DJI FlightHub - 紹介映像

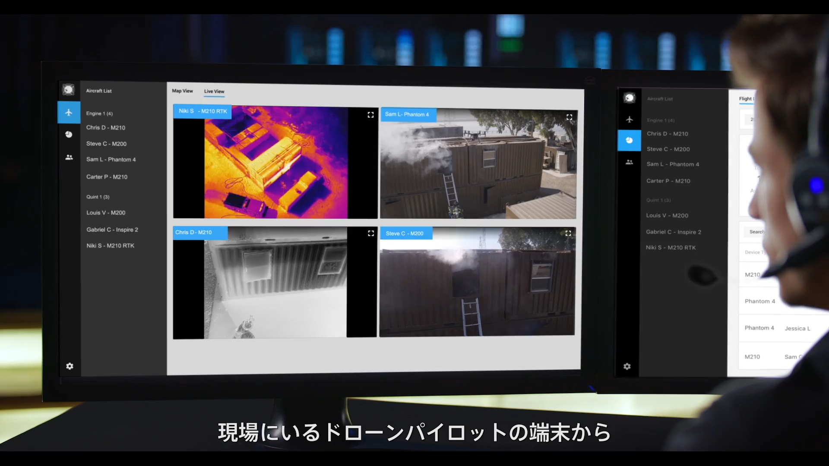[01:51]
Teams can also stream up to four live video feeds simultaneously over a secure transmission from pilots' mobile devices in the field.